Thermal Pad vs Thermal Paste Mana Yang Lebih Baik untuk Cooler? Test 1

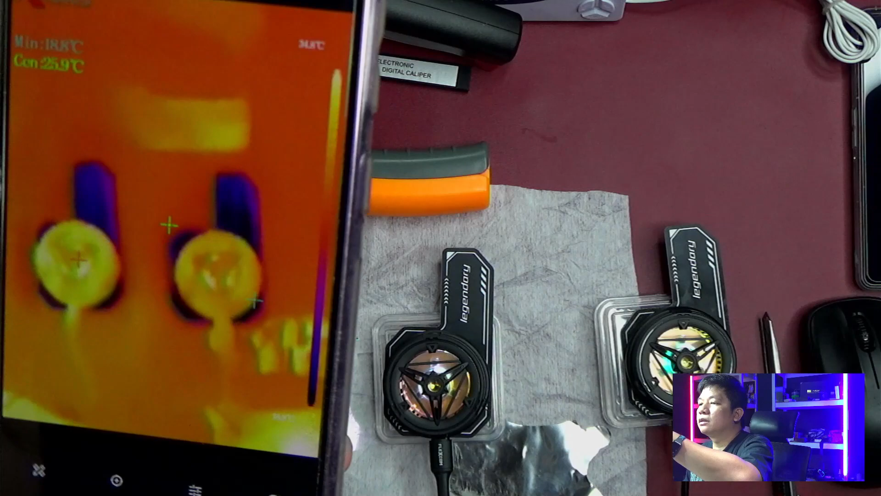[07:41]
x2 dengan full thermal pad dengan full thermal pad
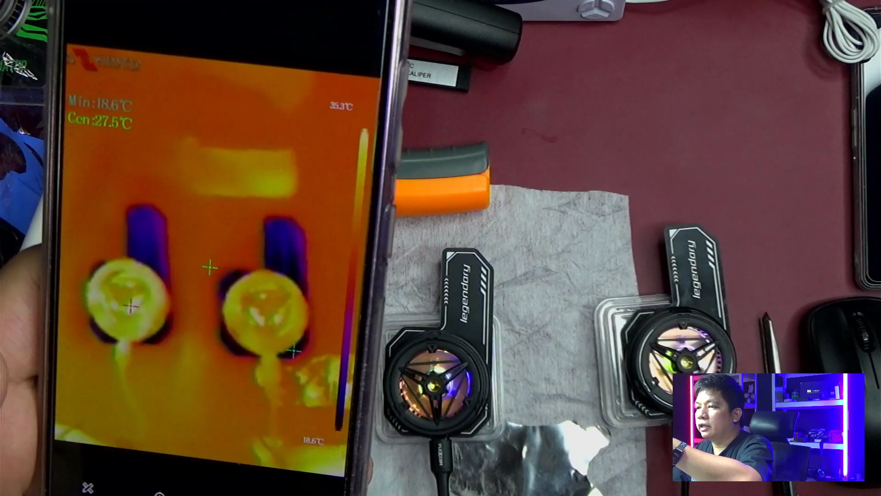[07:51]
On screen: spot 27.5°C, min 18.6°C
malah heatingnya lebih panas di x18 lalu kita coba cek disini
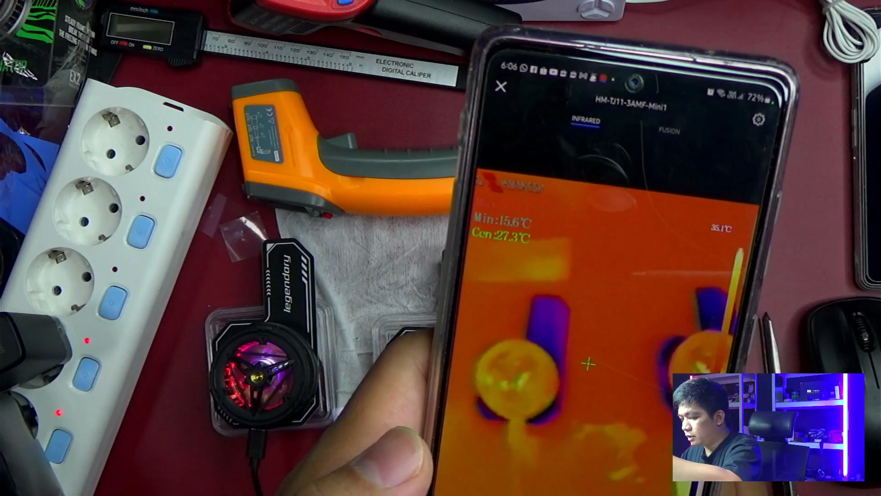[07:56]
On screen: spot 27.3°C, min 15.6°C
ini ini bener-bener
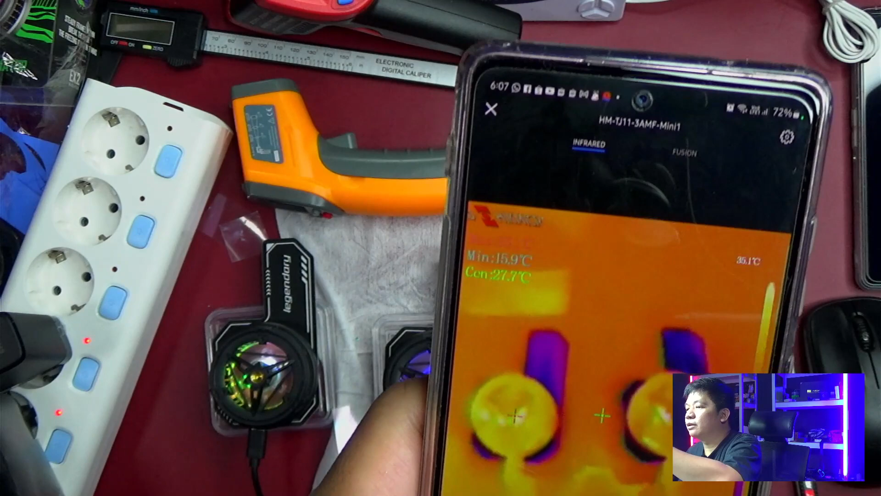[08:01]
bener tadi ya perhitungannya kelihatannya jadi pake termogen sama ini juga hasilnya sama ini titik terdinginnya kelihatan disini titiknya ada di
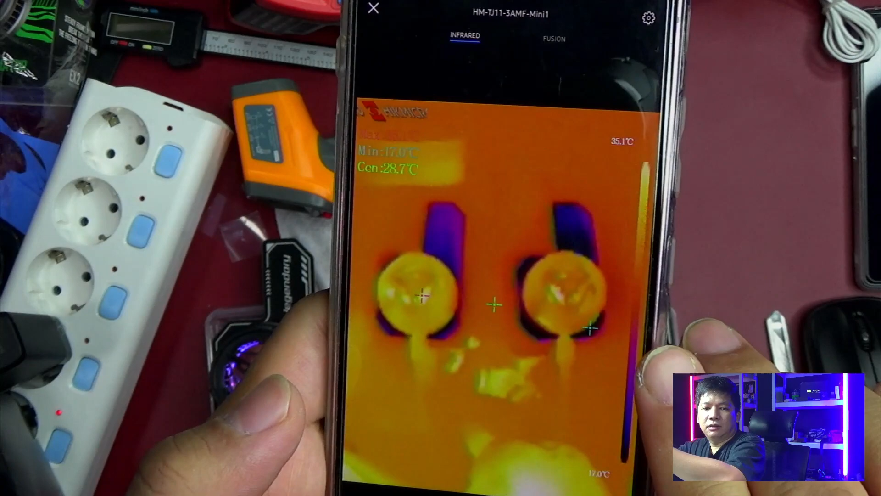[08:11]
On screen: spot 28.7°C
gm03 gamen gm03 itu yang
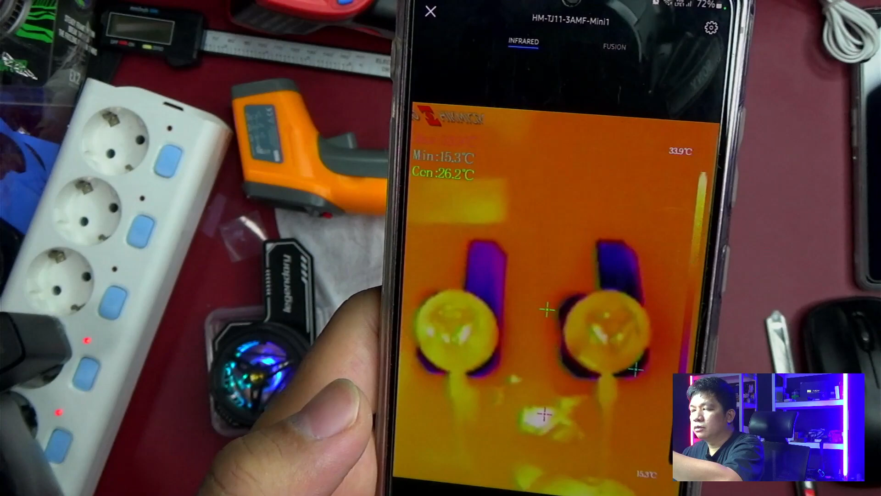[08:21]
On screen: spot 26.2°C, min 15.3°C
gue settingnya satu pasta satu thermal pad dan disini
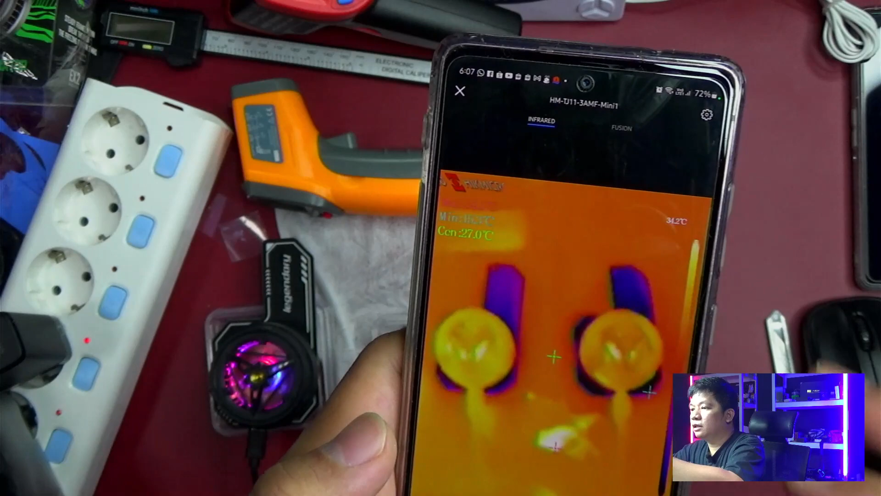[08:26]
kelihatan lebih menyebar dinginnya sampai ke ujung kalau yang ini dia masih
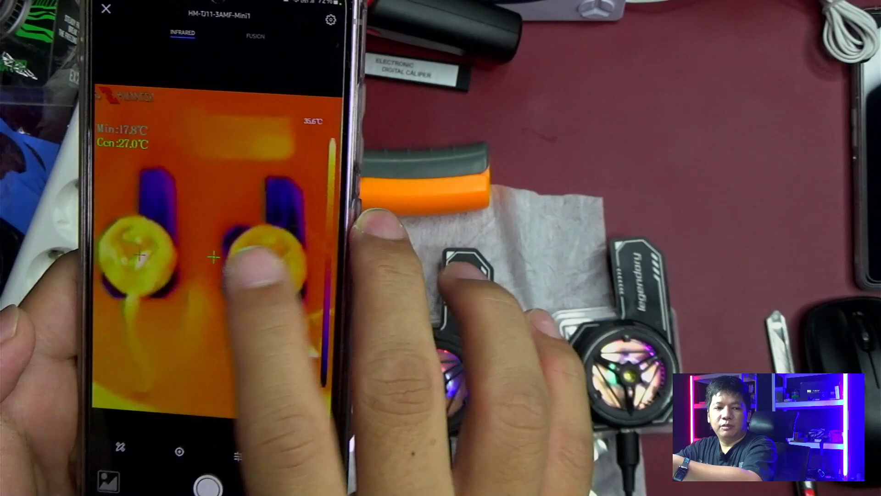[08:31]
On screen: spot 27.0°C, min 17.8°C
mirip ya dan kalau lebih bagus thermal pad sedikit warnanya lebih gelap kelihatan ya kelihatan di kamera sih kalau di preview saya sih kelihatan jadi kemungkinan
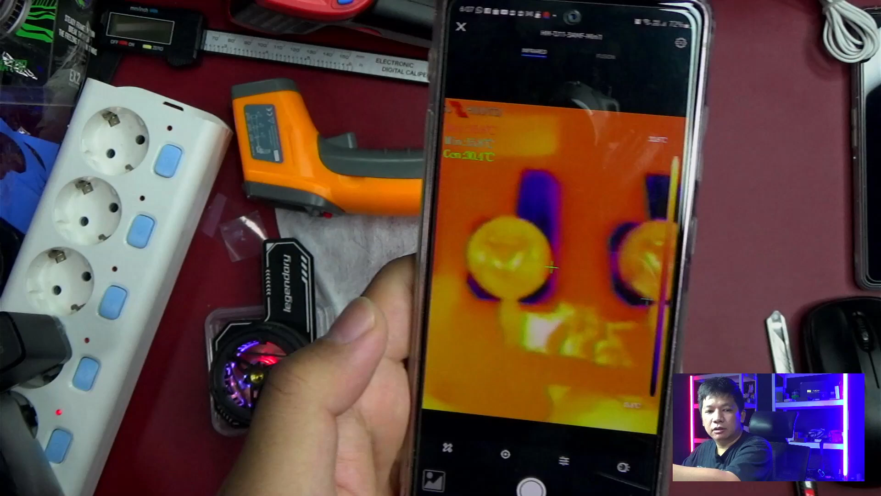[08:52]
thermal pad membantu ya cuma gue gak nyangka sih selama ini kan gue pikir thermal pad lebih bagus pasti thermal pad lebih bagus menurut gue cuma ternyata bagian dingin dikasih
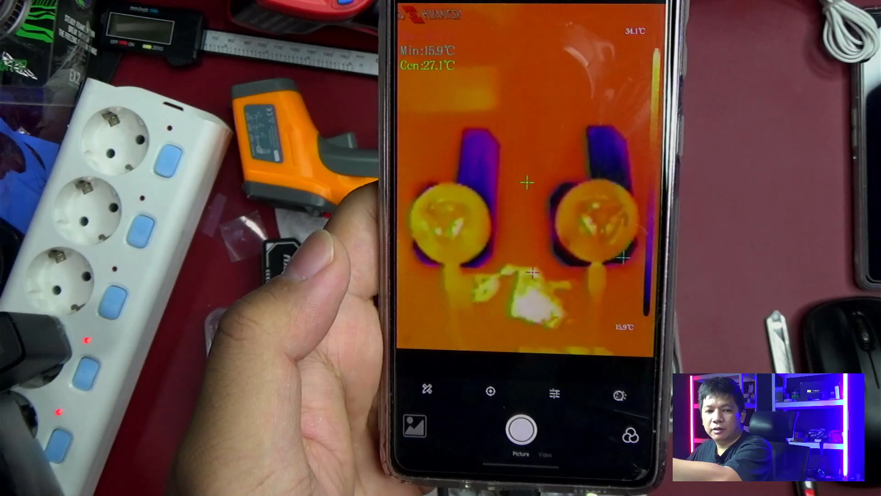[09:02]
On screen: spot 27.1°C, min 15.9°C, scale bottom 15.9°C
thermal pad bagian panas
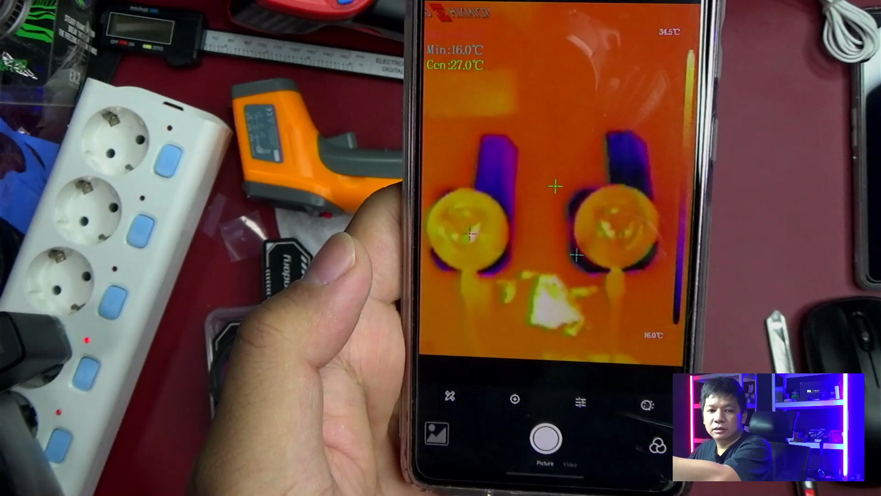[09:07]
On screen: min 16.0°C, scale top 34.5°C, scale bottom 16.0°C
pake pasta itu yang hasilnya the best seperti ini kalau kita lihat disini lebih biru di full thermal pad kalau bagian disini
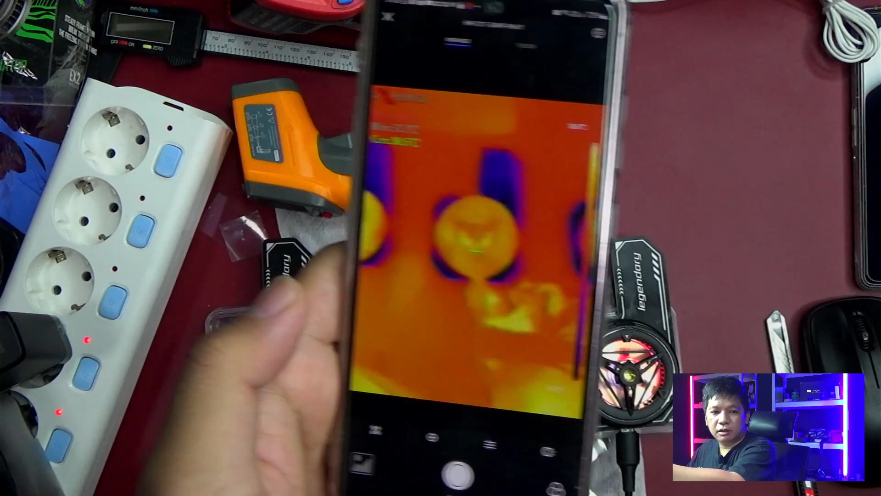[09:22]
terlihat banget birunya di yang campuran
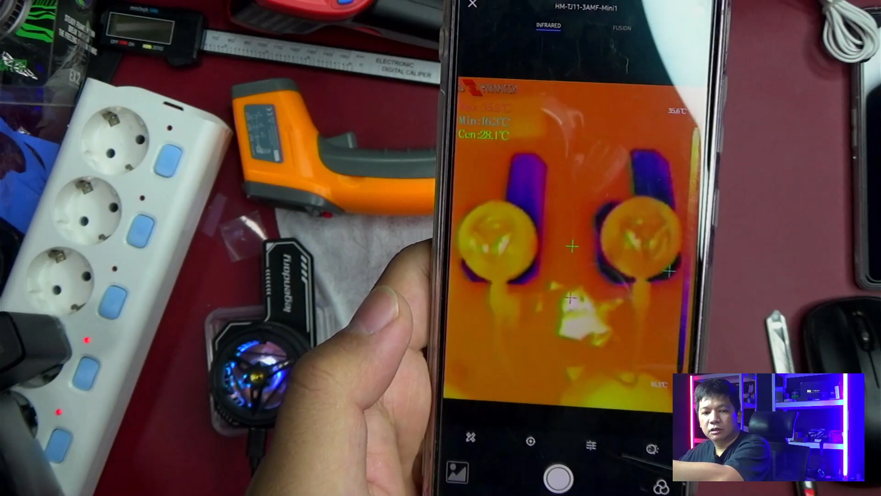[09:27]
On screen: spot 28.1°C
oke menarik ini ini belum bisa gue confirmasi pasti ya belum bisa gue confirmasi pasti cuma